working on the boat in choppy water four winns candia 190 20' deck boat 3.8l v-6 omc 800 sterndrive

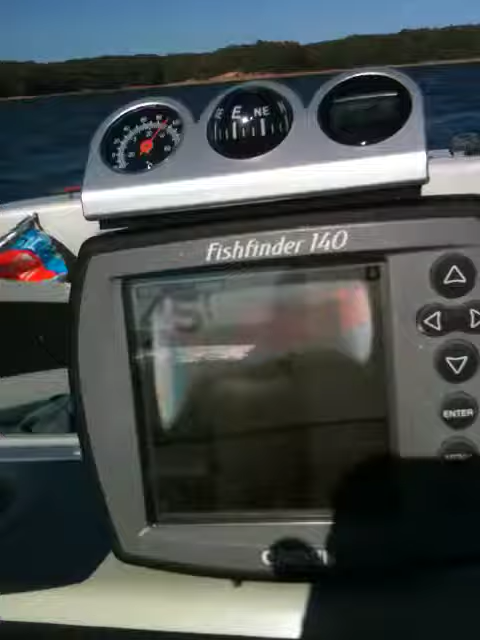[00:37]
We're in 45 feet of water in the edge. It's right over there.
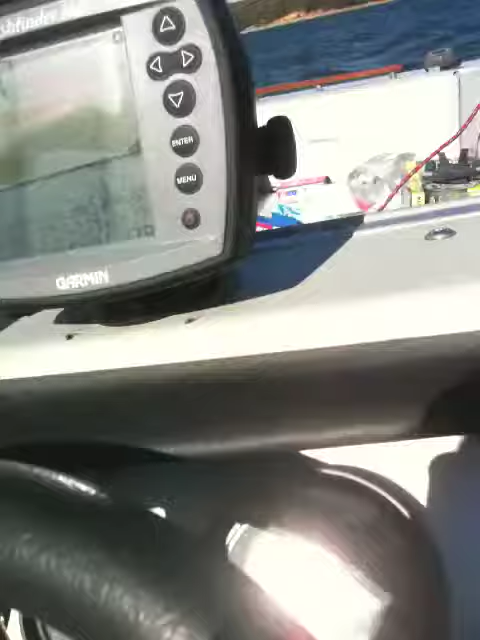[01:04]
Well, not that cold. 65 degrees on this, you can see. Let's see.